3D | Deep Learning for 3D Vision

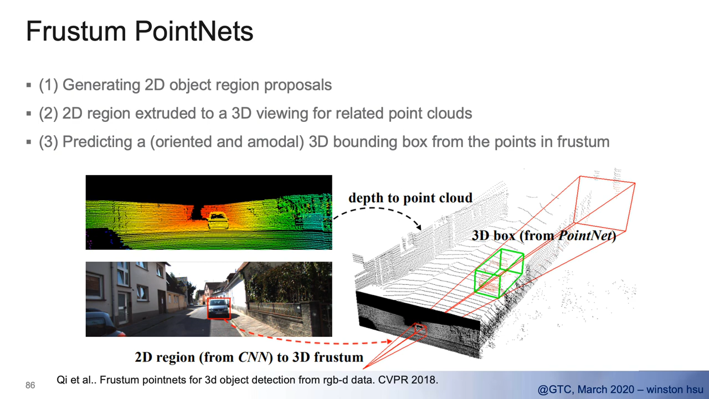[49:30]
based on the detail, uh, point, crowd, uh, features, or point crowd data. The whole idea here is used to the, to detect, uh, uh, candidate regions project, uh, back to the 3Ds, and, and, and do some selection, based on, these point cards, and, and further refine, with the,
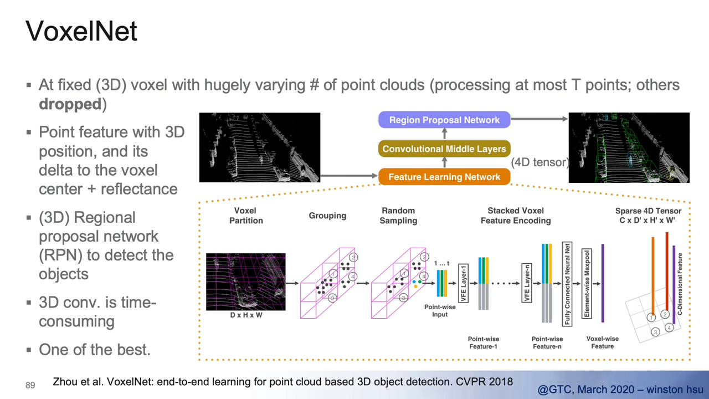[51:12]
and the original voxel already is 3Ds, and they will come out, sparse 3D tensors, and you just, take that input, and couple with some, um, extend, with some, uh, object detection methods. You can imagine that, commutation cost is really high, but, it's one of, set up for the, um, point-based, uh, object detection.
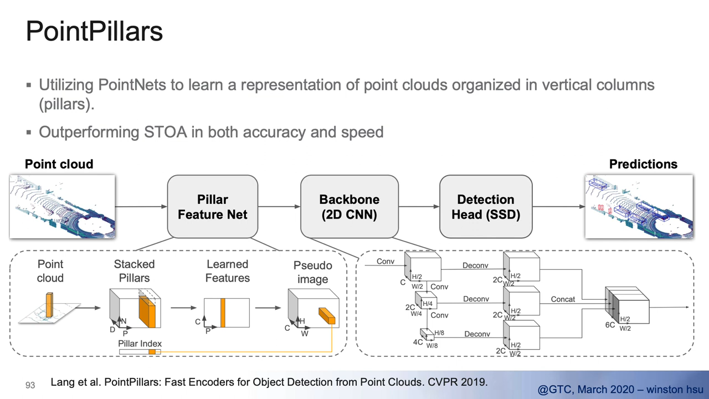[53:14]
and, and, and they can, uh, use existing, and 2D backbones, um, to compute the, the pillar, uh, features, um, based on, the, the point colors, and even can, uh, uh,